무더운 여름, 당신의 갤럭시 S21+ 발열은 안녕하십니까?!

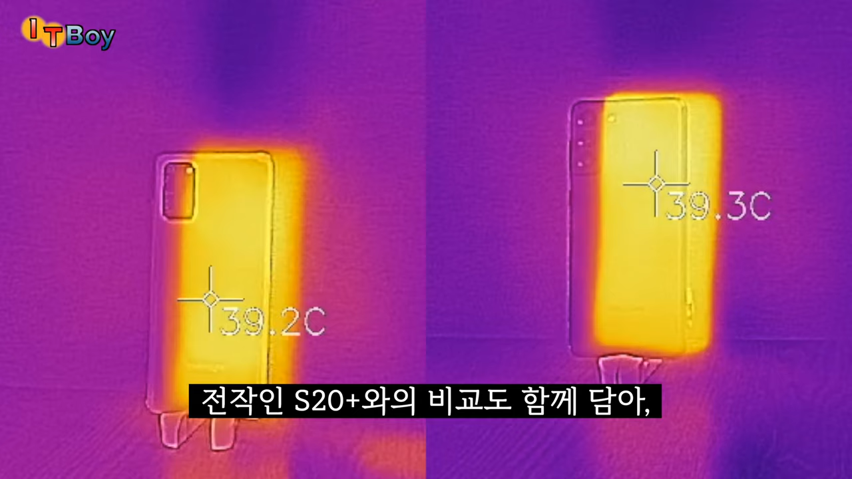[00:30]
플러스와의 비교도 함께 담아 이번 S21 플러스의 발열과 성능을 테스트해볼까요?
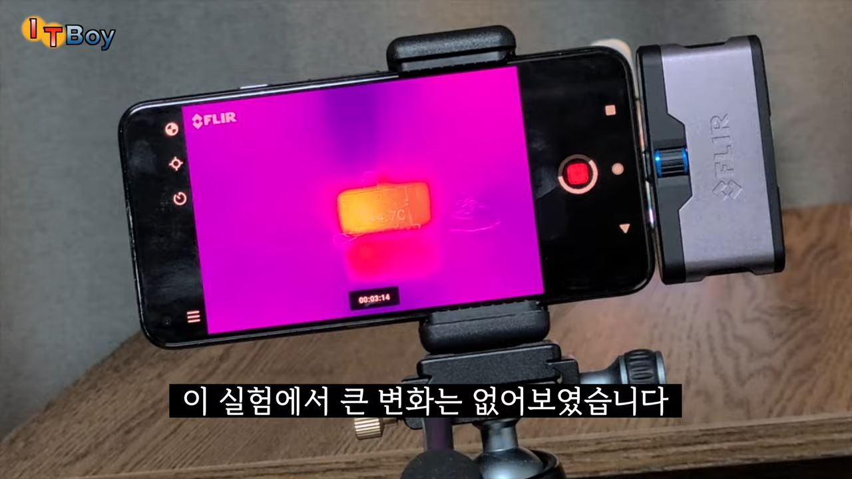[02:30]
이 실험에서 큰 변화를 보여주진 않았습니다 실제로 스마트폰을 만지는 사용자의 입장에서는 어떨까요? 20여 공간의 테스트가 진행되는 동안 전면 액정부의 표면 온도를
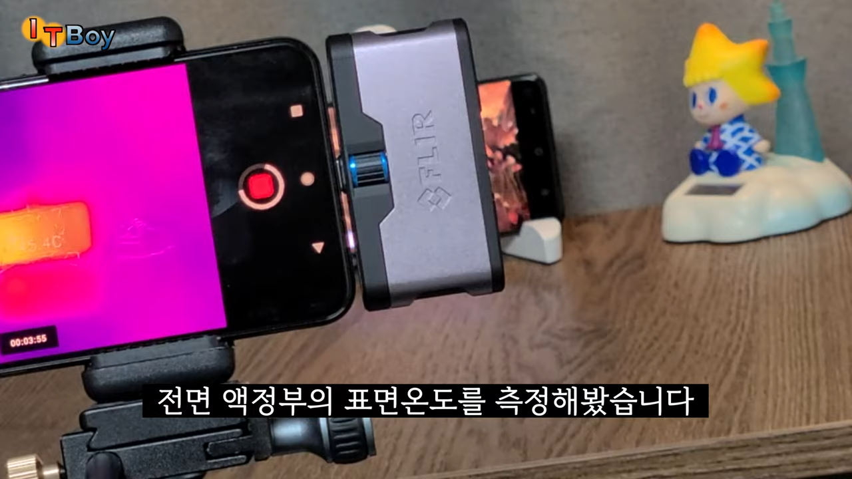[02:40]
측정해봤는데요 48.2도와 48.3도까지 올라간 것에 비해 펌웨어 업데이트 이후에 S21 플러스는 47.2도를 기록했는데 실제로 측정한
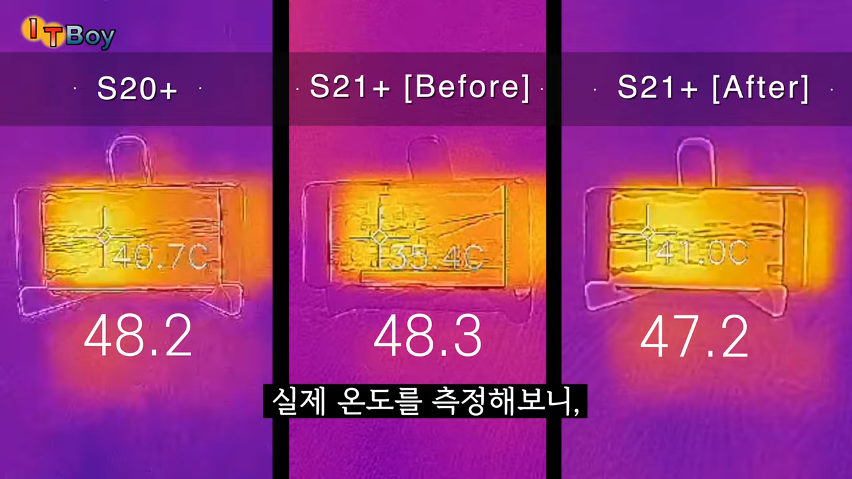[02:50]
값에 있어서는 발열이 어느 정도 해소된 것 같습니다
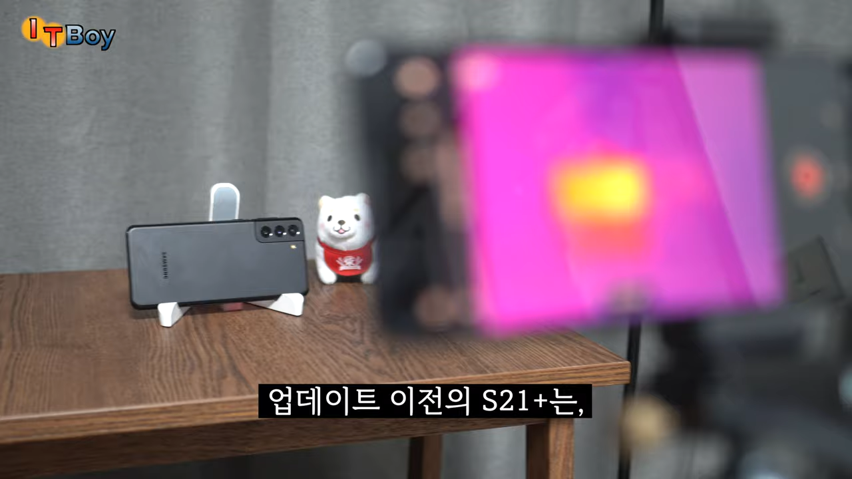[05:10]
4K 영상을 촬영할 때 심한 발열이 발생했기 때문이죠 테스트 결과 전면 액정부의 표면 온도는 확실히 S20보다는 높은 것으로 확인되었는데 펌웨어 업데이트 전과 후 S21 플러스의 발열은 큰 차이가 발생했습니다 최대 45.2도까지 치솟은 업데이트 전에 비해 업데이트 후는 최대
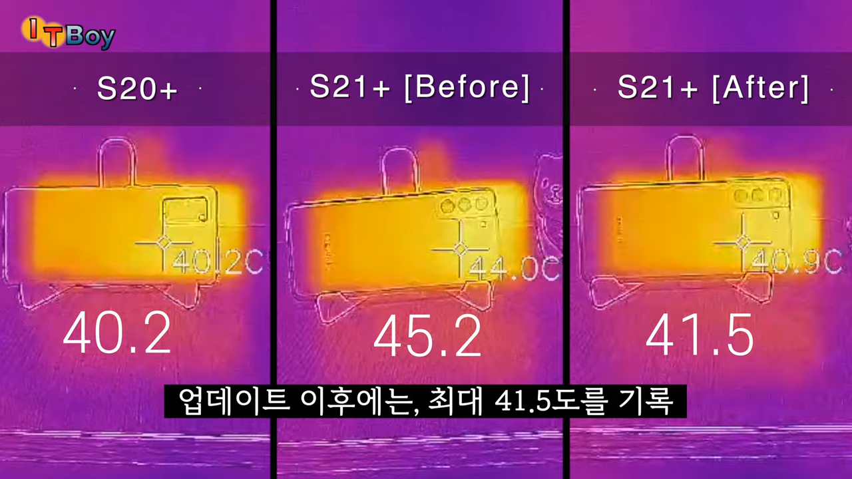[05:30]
41.5도를 기록해서 거의 4도 정도 차이가 났기 때문이죠 후면에 비해
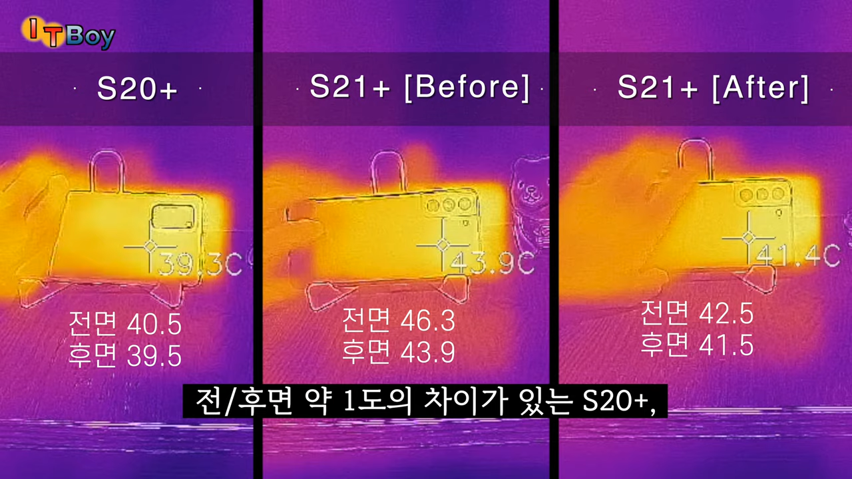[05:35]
1도 정도 더 높은 온도를 보여주는 전작인 S20 플러스 그리고 업데이트
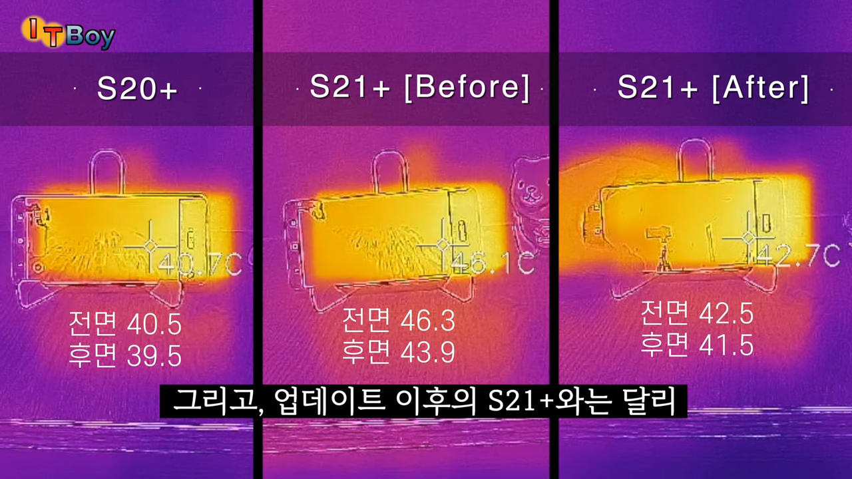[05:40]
이후에 S21과는 달리 펌웨어 업데이트 이전의 S21은 후면보다 약 3도 이상 높은 온도를 기록하면서 4K 영상 촬영 중 굉장한 발열감을 느낄 수 있었습니다
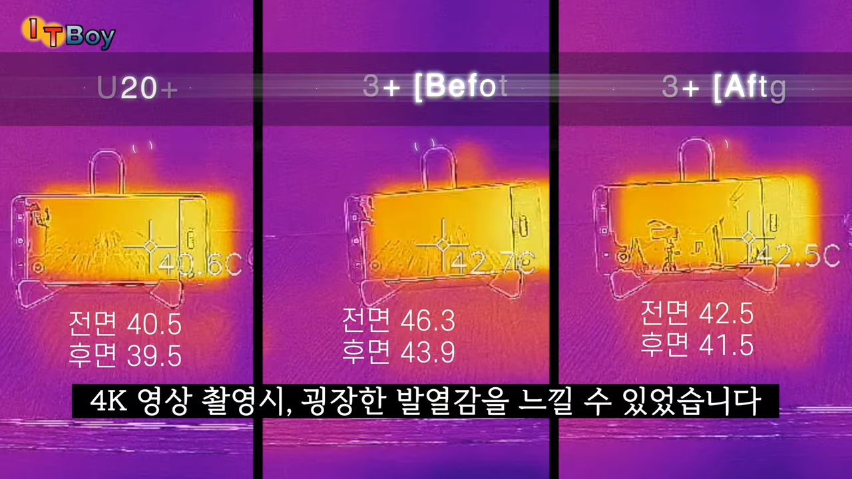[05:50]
펌웨어 업데이트 후 4K 영상을 촬영하면서 느낀 점은 와 정말 발열이 많이 개선됐구나 라는 것입니다